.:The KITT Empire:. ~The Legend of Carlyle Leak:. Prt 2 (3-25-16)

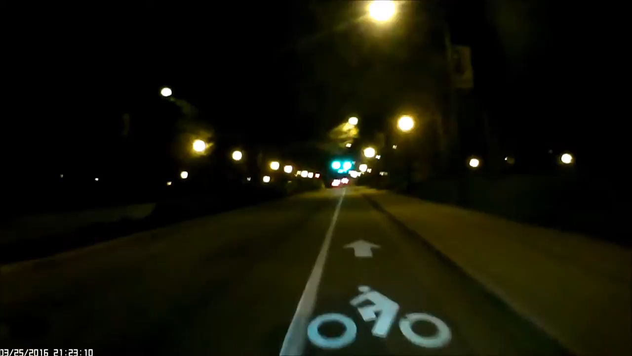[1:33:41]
Not this light, but the next one, we're going to make a right.